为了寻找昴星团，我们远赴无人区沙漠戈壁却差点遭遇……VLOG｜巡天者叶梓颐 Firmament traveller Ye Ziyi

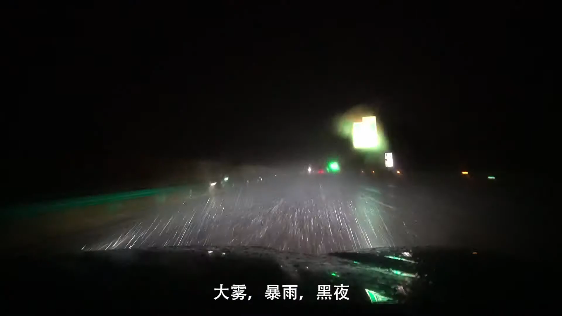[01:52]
大雾 暴雨 黑夜行车变得愈加危险我们决定在服务区休息一下